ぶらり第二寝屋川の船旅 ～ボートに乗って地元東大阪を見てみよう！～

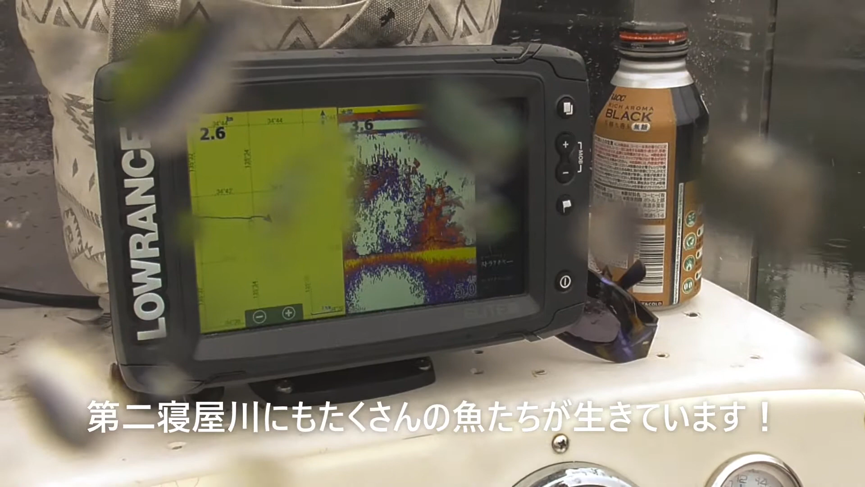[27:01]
この赤いの全部、 はい、 そんな で魚のマークとか出てるし。 ほんまやほんまや、 うん、 これが魚探ってやつですか。
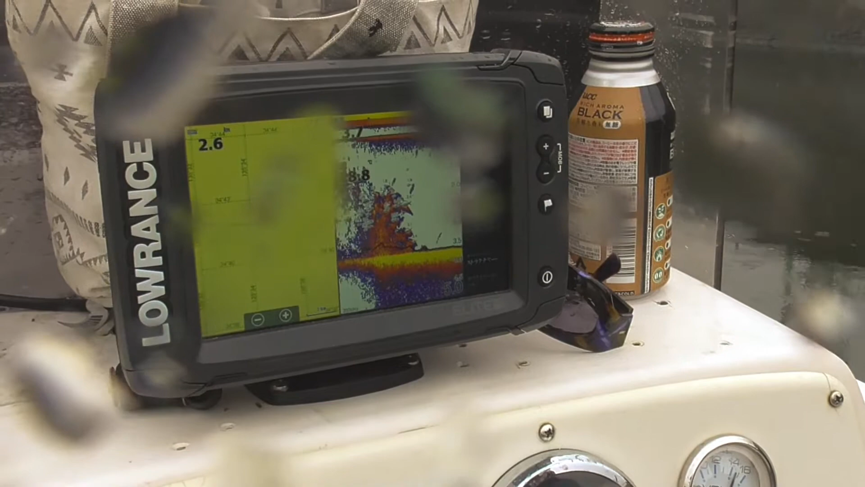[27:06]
はい、 う わ、魚群ですわ。 すごいすごいすごい 今めっちゃおった、びっくりする。
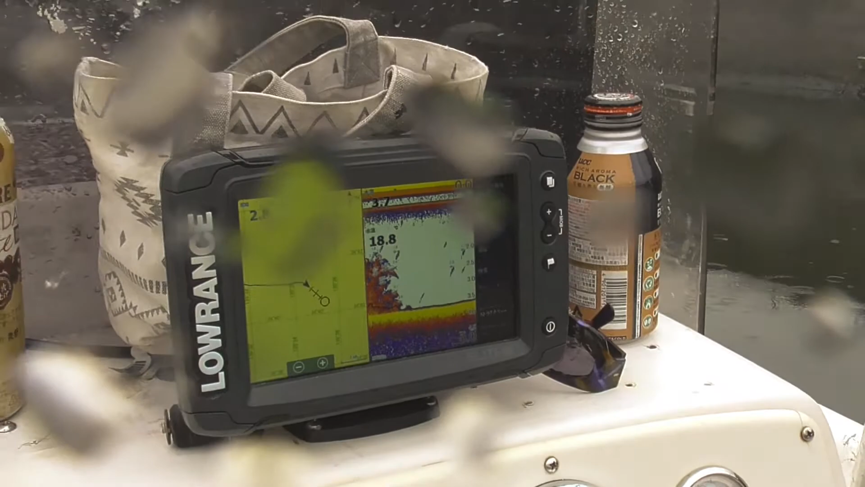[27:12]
ね、めっちゃ飛んでましたね今、うん、 ああいうなんかこう障害物になってるじゃないですか。 はいはい、 浮き浮いてるでしょ。 はい、 ああいうなんか障害物の周りとかにこう集まってくる。
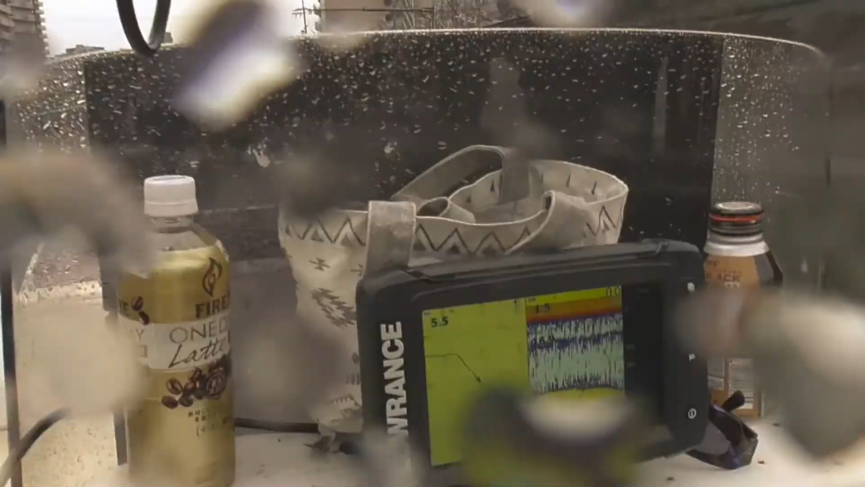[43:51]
あ、ちょっと深くなった。 あ、深くなった、 深くなった。深くなった、深くなった。
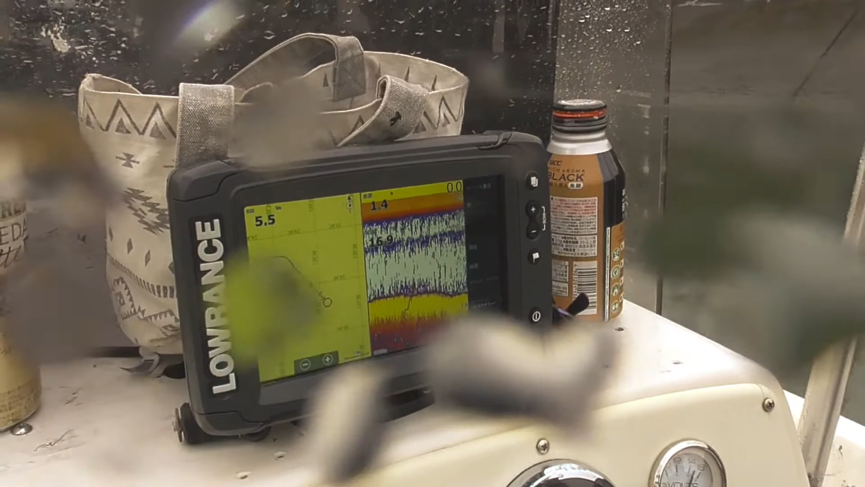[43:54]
お、ちょっと深くなった。これをキープしよう。
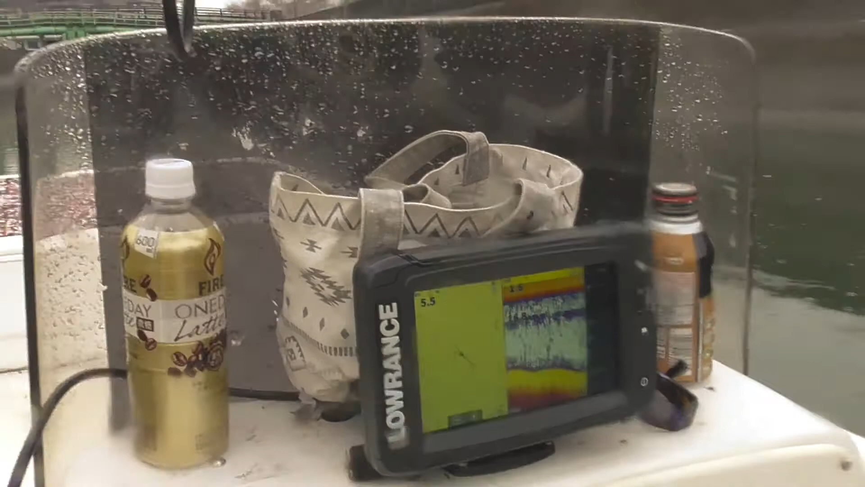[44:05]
あ、1.6。 お、また深くな ってきた。あ、深くなってきた。
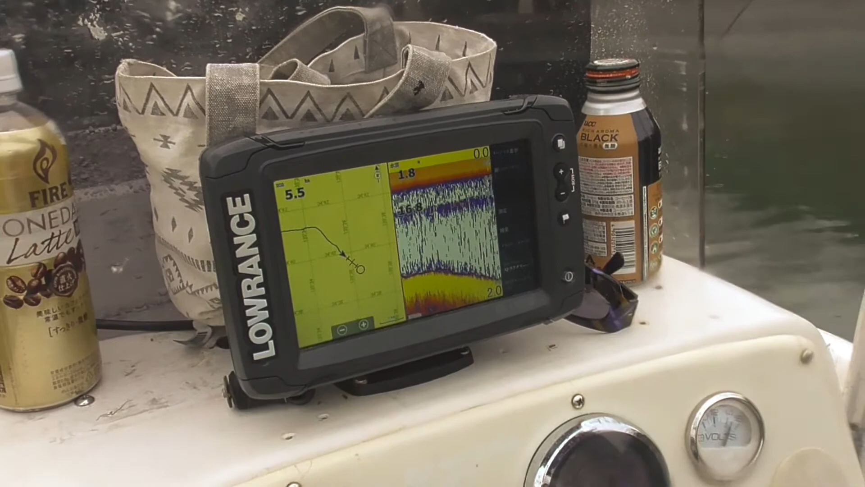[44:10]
1.8。 おお、 行けそう、近鉄。 安心の、安心の。 1.9。